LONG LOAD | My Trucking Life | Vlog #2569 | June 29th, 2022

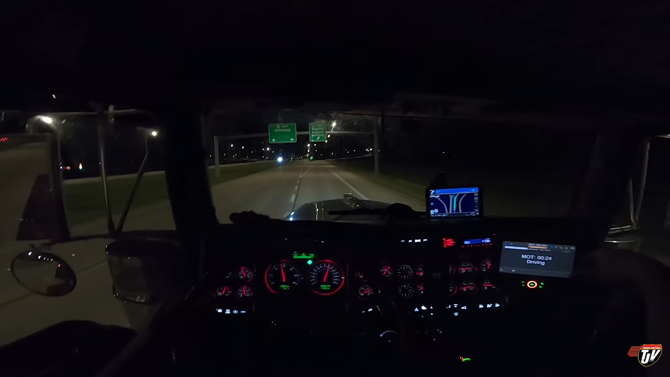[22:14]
13 hours of driving and almost used all of it. I am ready to lay my head down. I sure hope that there's parking here. I swung in Moose Jaw at the Petro Pass truck stop and the Flying J there, and there was no parking. People were parking all over the place already.
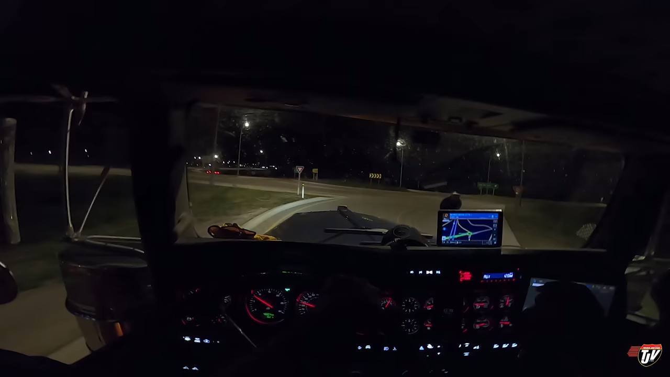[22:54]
Roundabouts. Oh boy, it looks full. It looks full. Come on, there's got to be some spots here. There always is. You have arrived at your destination on the right side, Flying J Travel Plaza. Oh my, look at these guys double parking here again. They do this every time.
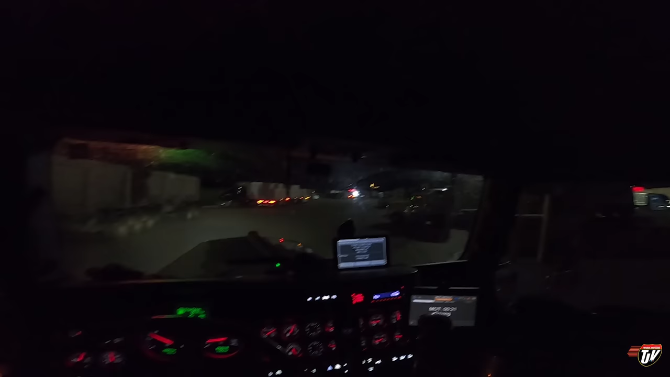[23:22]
And then if there's spots here to my right, which there probably is, no one can get into them because these guys are double parked over here. Yep, there is spots there, isn't there? Yep.
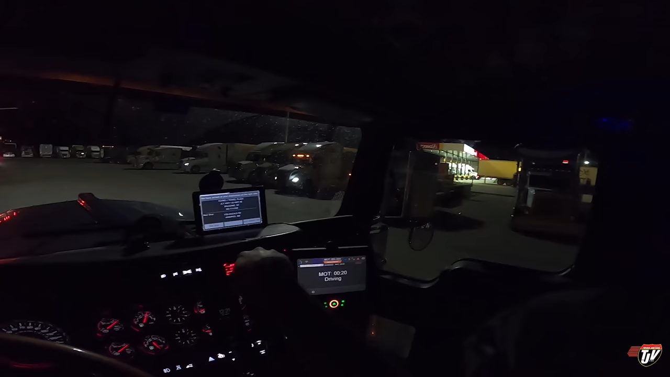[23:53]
Come on, get in the gear there. There you go. Look at all these open spots. And these guys are blocking everybody. Alright, I'm gonna find a spot and catch up with you then.